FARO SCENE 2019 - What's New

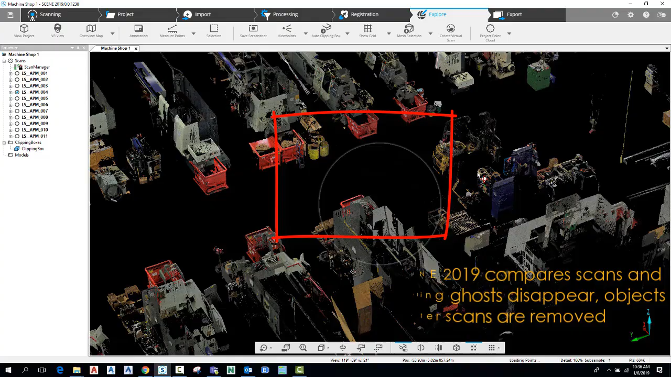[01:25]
removed see our ferro academy videos for in-depth training faster processing optimizing computer core parallelization the more